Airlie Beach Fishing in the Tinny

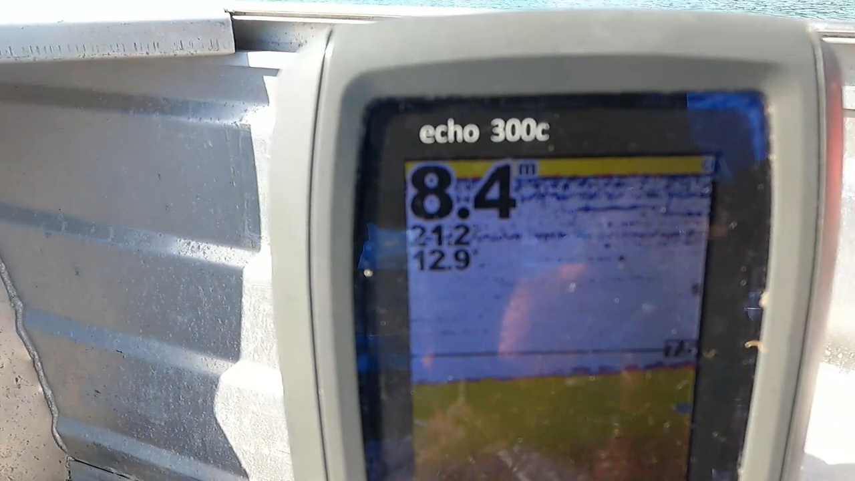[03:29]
On screen: depth 8.4 m
Eight metres Okay I can't see that Yeah it's pretty cool Where are we We're on a stranded island